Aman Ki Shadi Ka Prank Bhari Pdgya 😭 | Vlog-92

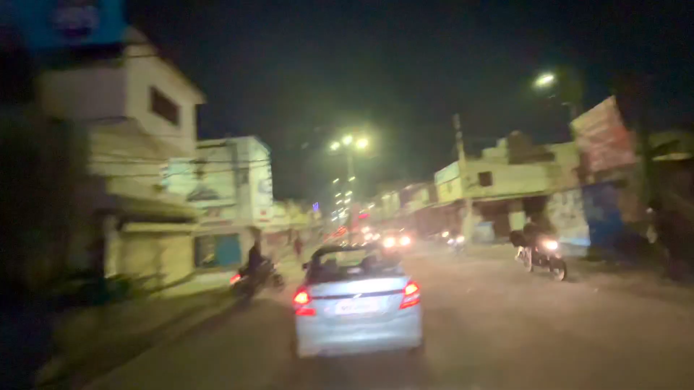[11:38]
लॉकडाउन के बाद बाजार कैसा लगता है, सारी दुकानें दुकानें बंद,